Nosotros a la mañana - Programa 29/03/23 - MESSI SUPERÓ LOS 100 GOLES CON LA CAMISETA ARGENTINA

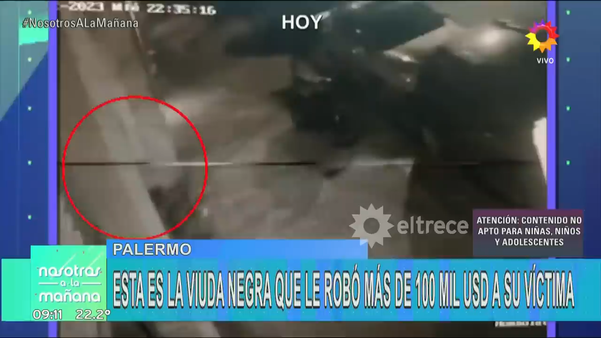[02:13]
Sí. Adentro, afuera, pasillo. Sí. Fíjate que... Es un gran... Es reality. Más no la pueden filmar. Está hiper custodiada. Mirá, y la zona también. Está filmada. ¿Cuándo ingresa? En la puerta de entrada. Esta. Está filmada en el palier cuando van a la zona de ascensores. Está filmada en el ascensor. Mm. Lo que quiero mostrar... ¿Ven que ahí llega con una carterita negra? Sí. Quiero mostrar el video del interior del ascensor. A ver.